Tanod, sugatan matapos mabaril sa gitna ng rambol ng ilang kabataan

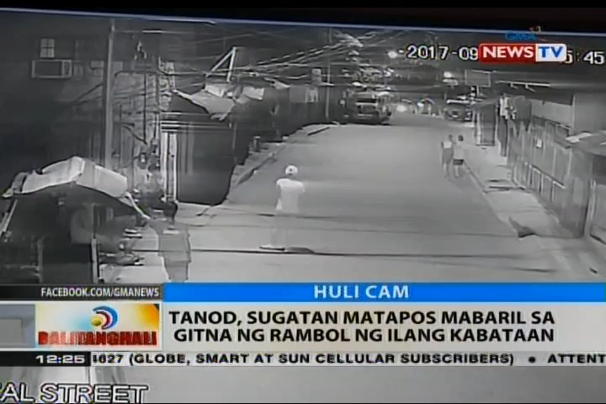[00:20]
Rizal Street sa barangay Bagong Silangan, Quezon City, makikita nila kabataan na nakatingin sa dulo ng street na tila may hinihintay. Ang lalaking na kaputi may pupulutin sa gilid. Magtatakbuhan na ang mga kabataan. Sa kabilang dulo, ilang kabataan na nag-aabang. Ang isa may pupulutin pa sa kalsada at mamamato. Maabutan naman ang isang lalaki at lalapitan, sabay tatadyakan at pagtutulungan.
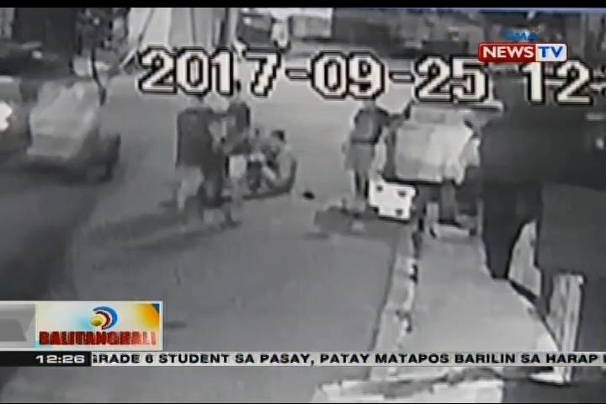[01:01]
Babalikan pa ito ng isang nakaitim na kahit pinipigilan na ay bibigyan pa rin ang nakahigang lalaki sabay-aalis. Sa kabilang dulo naman ng J.P.
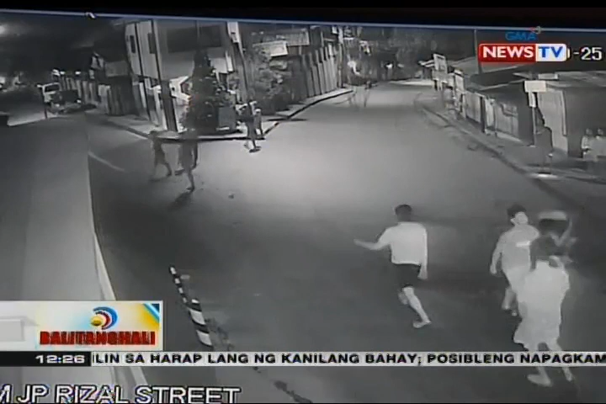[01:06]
Rizal Street, may kita ang mga kabataang nagkalat sa kalsada na tila may inabangan. Pero magpupulasan na ang mga ito at ilan sa mga naunang nakuhanan ng kamera na nag-ramble. Magtatakbuhan.